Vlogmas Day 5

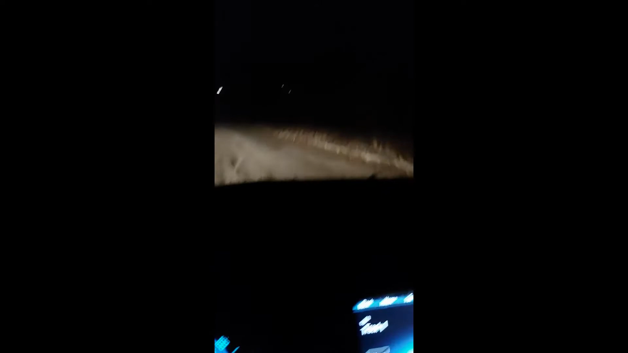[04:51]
There's a lake over here and they were out ice fishing. Oh, it looks like there's still a car there. Oh, it's on the other side of the road now. So then there was someone out there ice fishing, but I don't think you can see it now. Yeah, it's like, oh, they're right there. Oh, you can't see that at all. But here's the car parked, but it's weird. And all right, this is my friend's house here.